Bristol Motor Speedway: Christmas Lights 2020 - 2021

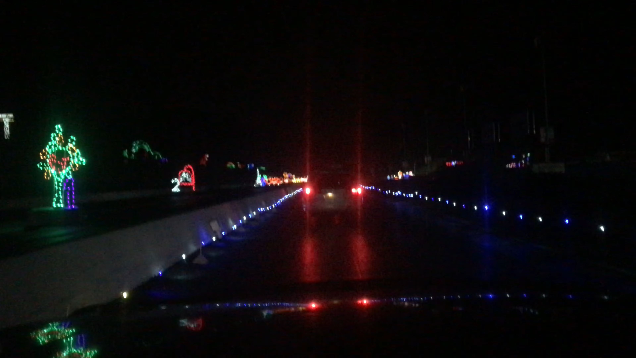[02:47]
That's part of the dragway. We're on the dragway. We're on the drag strip right now. Yeah. This is the Bristol Motor Speedway drag strip. This also is the Christmas lights.
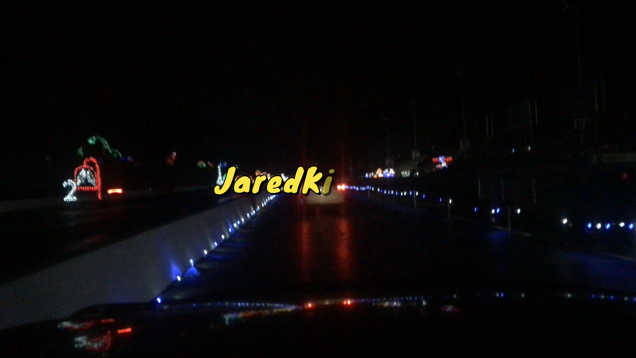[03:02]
And the night's their final night, so hope you all enjoy the lights.
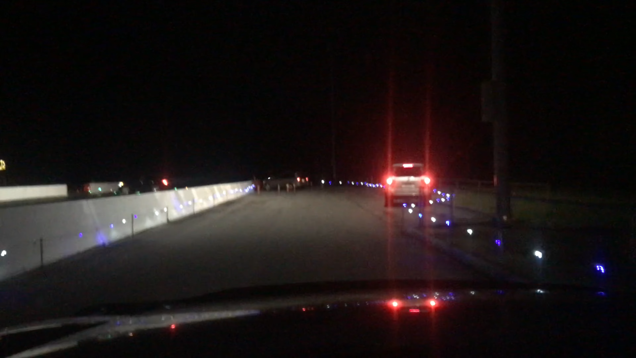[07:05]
Yeah, the water gates are... That's a little tight fit, ain't it?
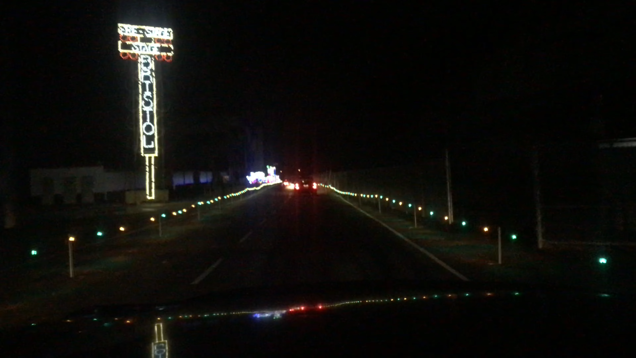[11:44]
So this is fairly cool. Here, let's want to race a drag car? I think we're losing. Yeah. I'm going to let them win because they can afford their tires to get spun. I don't want to do that. Uh-oh. Let's see. They done beat me. Oh, there's a bump there. Sorry about that. I didn't even know. They usually have this side of working.
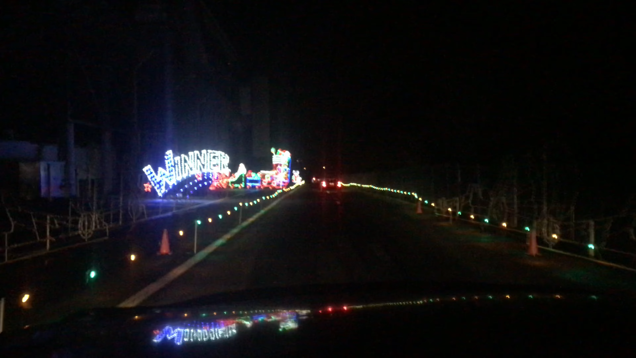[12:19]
This side ain't working. But I don't remember all this. Yep. Last time. See, they won. You know, they won. Yeah, they change it up every year. Yeah, they change it. Yeah. That's like a train, man. It is. Yeah, it's a Christmas train. It's got candy canes and stuff. Yeah, what about that? Ain't that pretty? So, I mean, this is... They didn't have this up here last year. They didn't have it? No. Not up here, no. They used to have the drag cars on the actual drag strip in the middle. There in the lower part, didn't it? Yeah, the in the actual... Lot was? It used to be on the track.
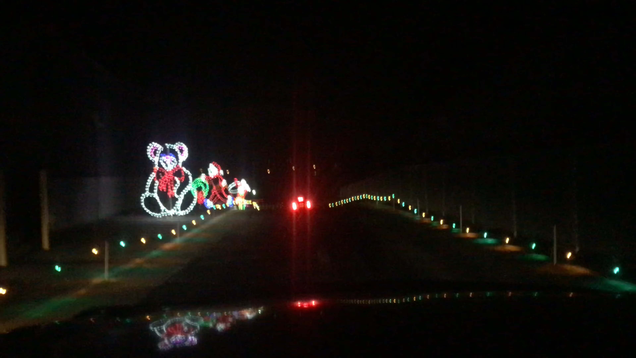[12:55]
In the middle of the drag strip. This changed around pretty good. It looks nice.
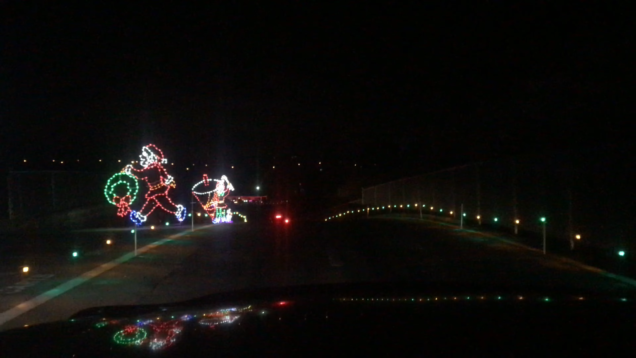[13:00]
So, there you go. If you're ever in the area, come by and check this out. November through pretty much January, the first weekend of January. We're going to follow the cars. Over there, right? I knew. See the arrows? We got to go follow the arrows.
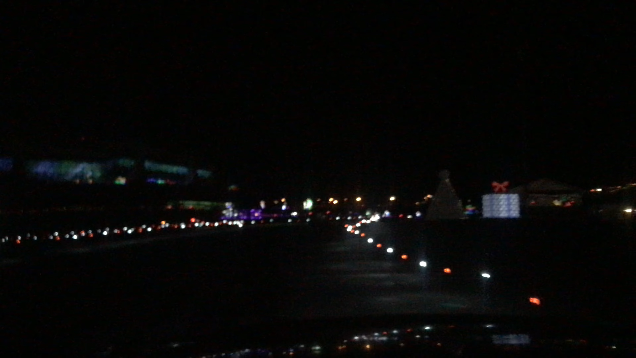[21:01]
Right here. Because it narrows. There's a pole right there. Hang on. What, just Terry? Check this out, y'all. Ain't that cool?
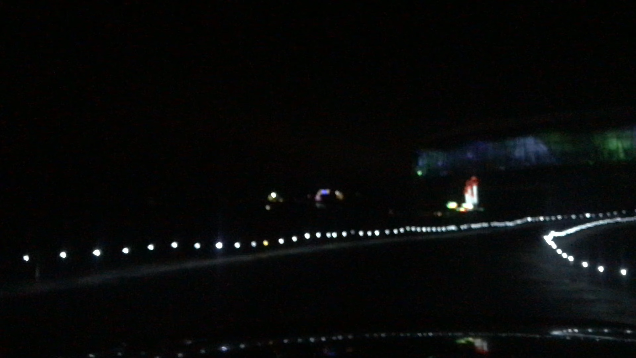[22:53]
Nativity scene. Ain't that pretty? Baby Jesus in his cradle.
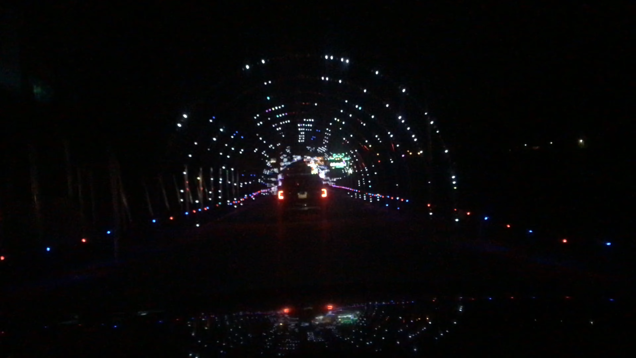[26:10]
Ain't that cool? And people breaking. It's all right. You got. Ain't that cool?
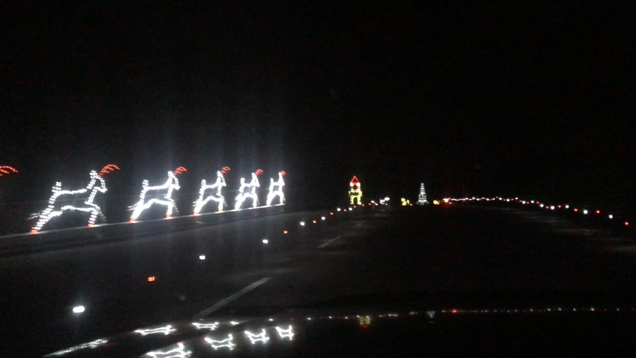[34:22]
Look at that. Yeah, he's got an orange bulb. What about that? A red bulb. Now we're going into Swan Lake. Yep. There's a clock tower, two swans with a fountain. That fountain looks real.